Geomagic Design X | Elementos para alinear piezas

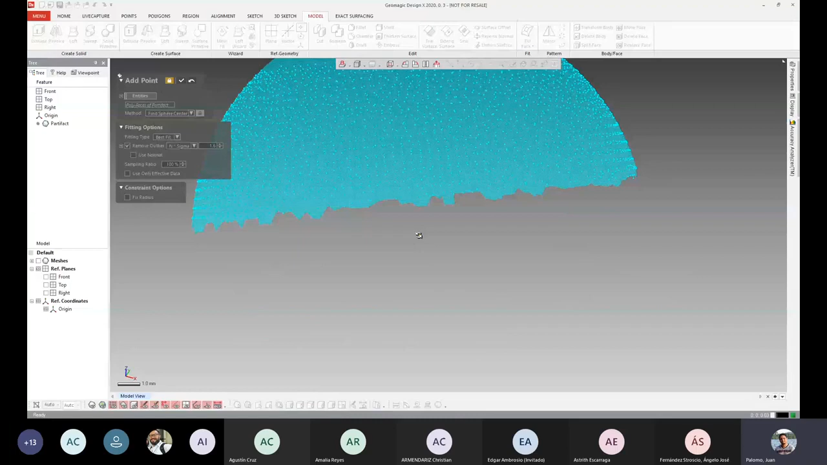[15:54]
una protuberancia que no se ajusta bien a mis parámetros para determinar una esfera. Yo quiero, digamos, tener la esfera más perfecta. Para eso sería el Remove Outliner. Y aquí ya tendríamos el punto, que sería el centroide de, digamos, la esfera que calculó con esos puntos.